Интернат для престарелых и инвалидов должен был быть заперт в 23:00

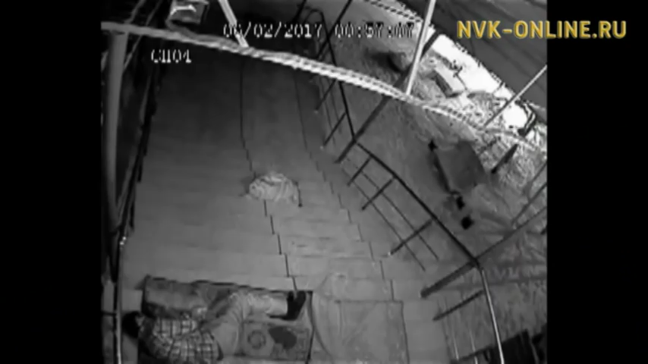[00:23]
В 30-ти градусный мороз мужчина пролежал на лестнице около 8 часов. За все это время его никто не заметил. Только к 6 утра женщина, пришедшая на работу, подняла тревогу. Но к этому времени он уже погиб.